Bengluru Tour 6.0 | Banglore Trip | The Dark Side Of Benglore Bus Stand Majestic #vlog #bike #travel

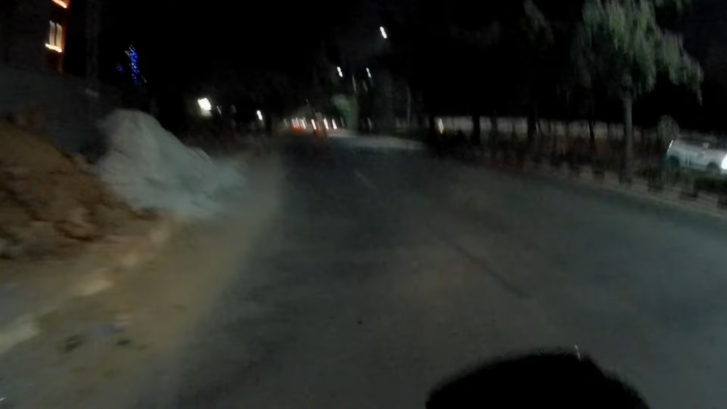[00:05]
अब यहां से मैंने ले लिया है लप्ट और हम आपको बताएंगे ने कि हम इस रोड पर है आप खुद बताइए किस रोड पर सेंट एंड
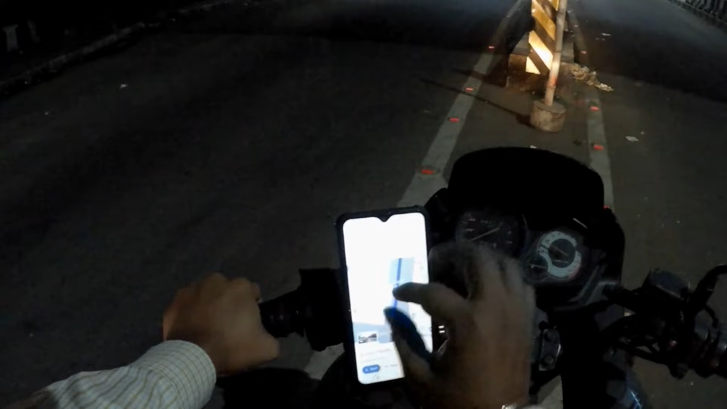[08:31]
यह arrow left side वाला छोड़ के जाना है एक road छोड़ा दूसरे में गया है ना ऐसमाझ तो एक road छोड़ दिया
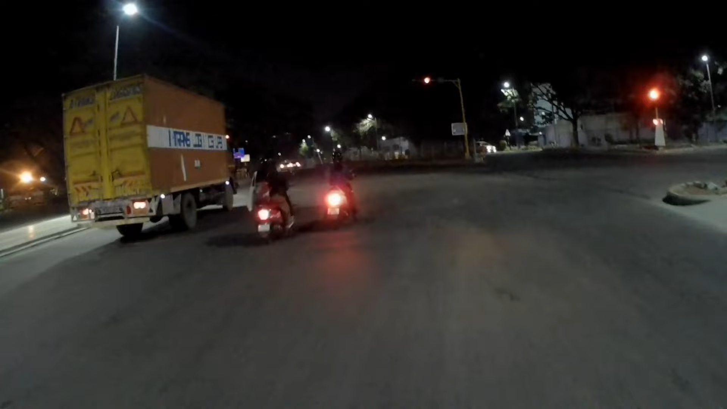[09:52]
नजारे तो देखे तो ऐसा लगा है अब सोचो यह है बैंग लोड एक्शुल में कि एक लडर के आगे दोलर के पीछे मस्ट चल रही है
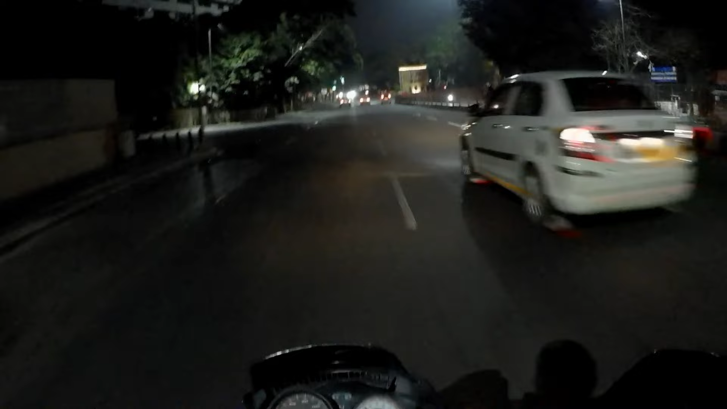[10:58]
यह कार वाले तो इतनी तेज़ी से चलता है न भाई साब लगता है कि इनकी तो मझे इसा क्यों लगता है कि एक रोड छोड़के चलना ही क्या